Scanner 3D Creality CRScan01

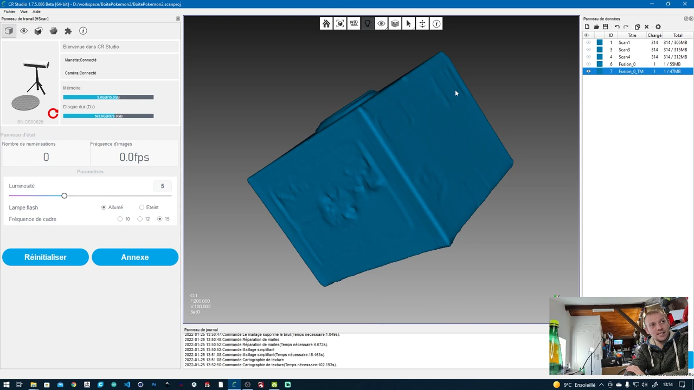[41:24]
En fait, c'est un autocollant. C'est lisse. C'est lisse. Là, on a des choses qui sont apparues qui ne sont finalement pas très propres.
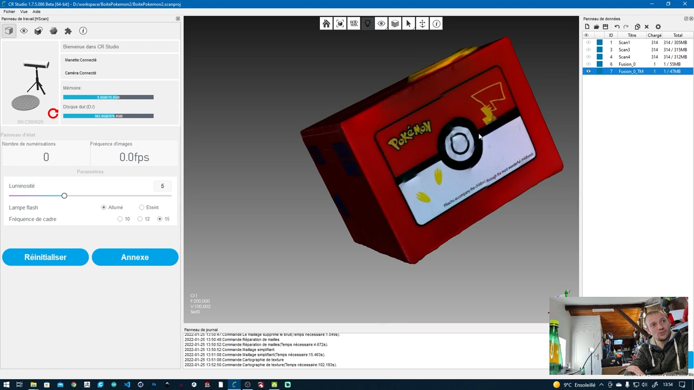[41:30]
Alors, avec une bombe de matifiant, ça aurait pu être joli. Ça aurait pu être joli.
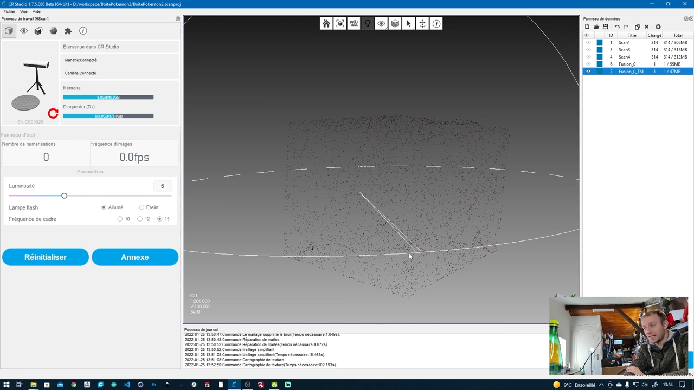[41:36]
Ça aurait été une belle caisse grise toute carrée. Au final, ça ne valait pas le coup de faire ça. Alors, je vais vous montrer d'autres petites choses. Je vais vous montrer des plans vite fait en mode accéléré.
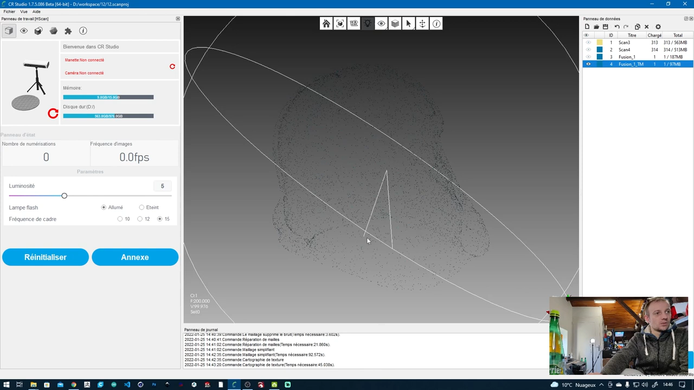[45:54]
Là, les trous, en fait, ils sont carrément gâchés. Ils sont carrément gâchés et c'est pareil pour l'intérieur. J'ai fait un scan dans plusieurs parties, du coup, pour voir l'intérieur.
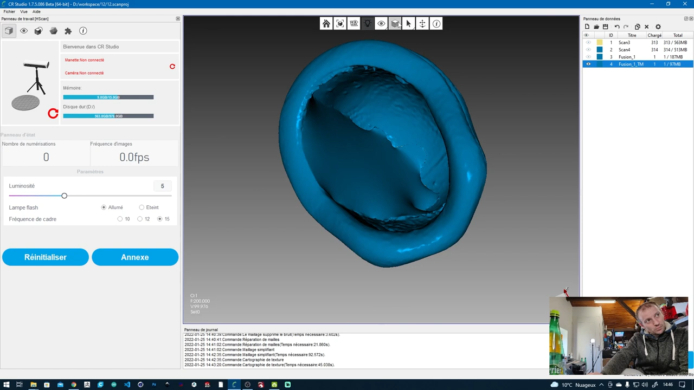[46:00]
Là, on peut voir que... Après, ça a bien réussi ce côté-là. J'ai moins bien fait ce côté-là.
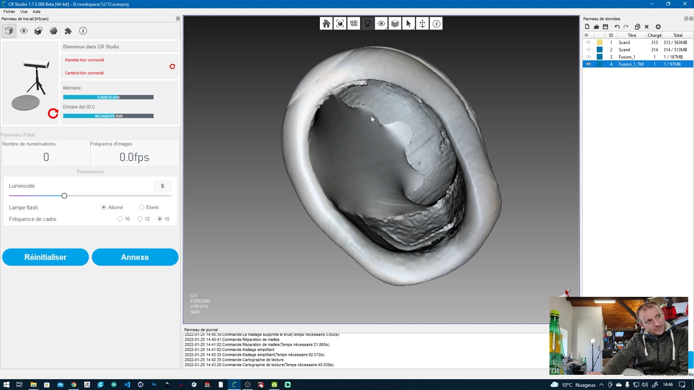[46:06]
J'ai moins bien fait ce côté-là. Après, il aurait fallu que je fasse plus de passes, plus de positions et tout.